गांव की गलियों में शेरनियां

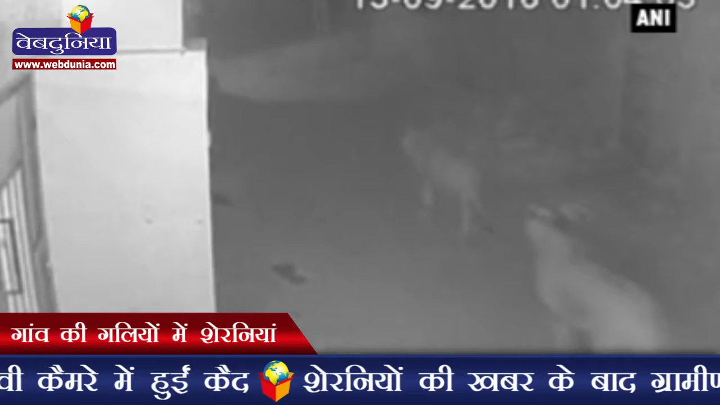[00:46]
Meanwhile, panic gripped the village and its adjoining areas as soon as the news of the unexpected visitors spread. Thank you.